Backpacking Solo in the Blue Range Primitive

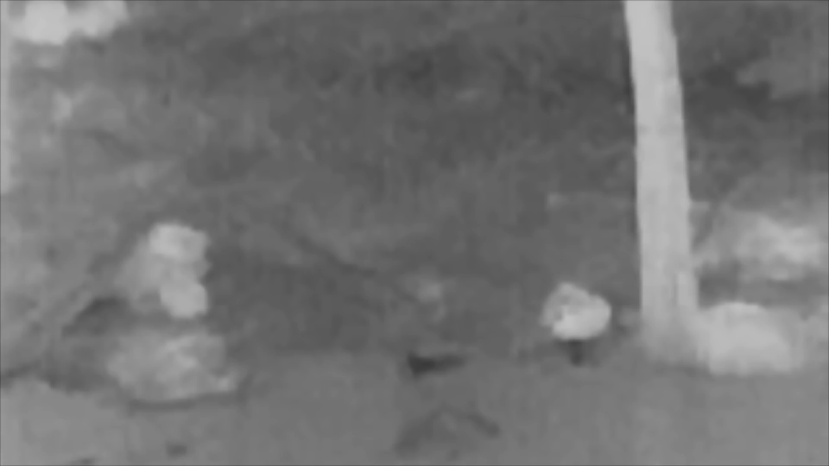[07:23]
This is a video from my Fleur TK Scout after I saw the Mexican Gray Wolf.
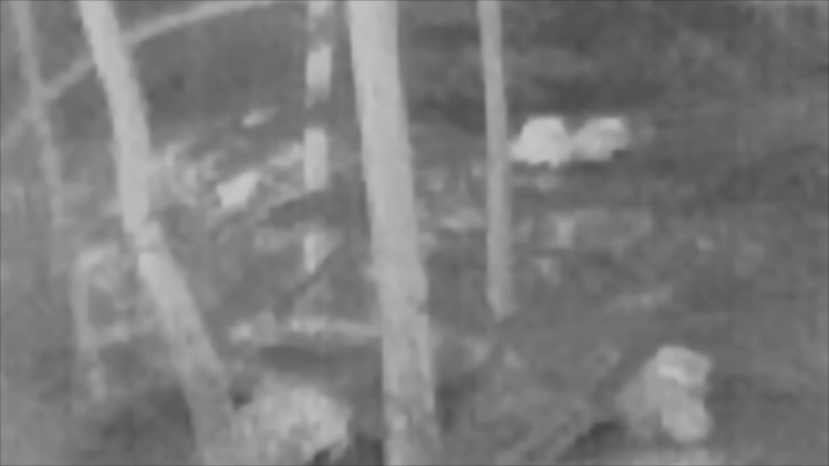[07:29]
I'm scanning the perimeter of my base
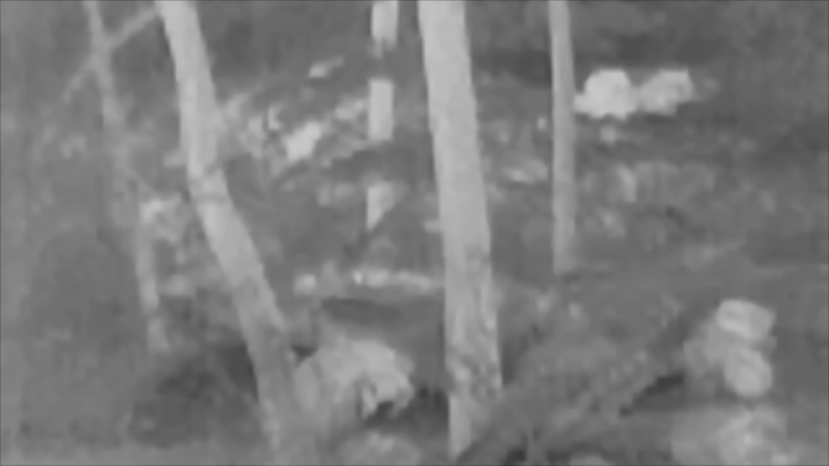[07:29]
camp to ensure that there's no other wolves around.